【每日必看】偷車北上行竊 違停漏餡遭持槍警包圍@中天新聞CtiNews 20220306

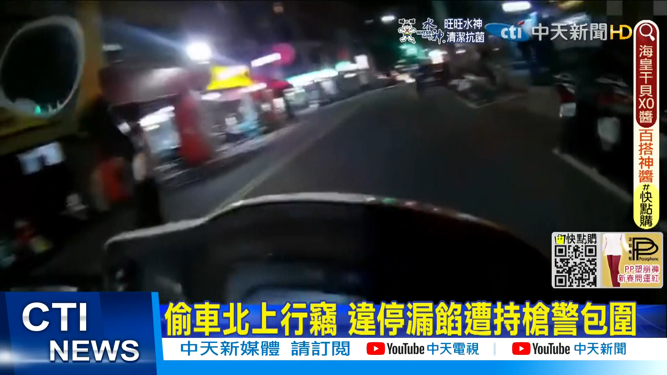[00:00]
一看到前方救护车准备发动，大批埋伏员警立刻上前围捕。